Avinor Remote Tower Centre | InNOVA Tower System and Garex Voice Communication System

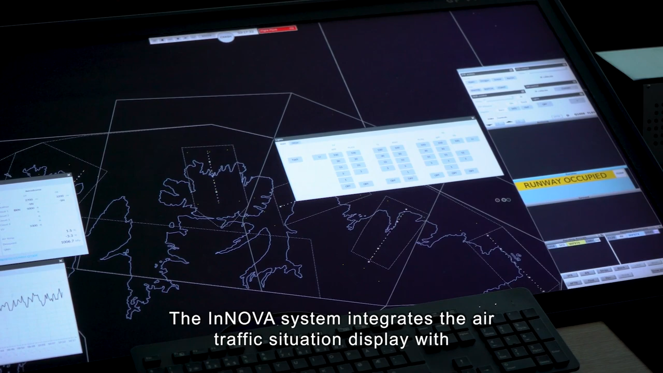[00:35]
The Innova system integrates the air traffic situation display with electronic flight strips,
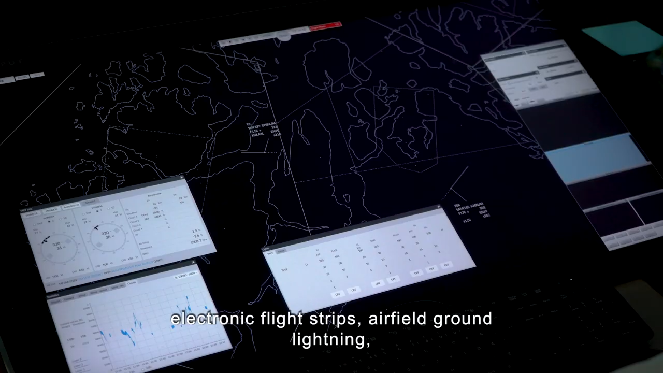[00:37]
airfield ground lightning and meteorological data and statistics.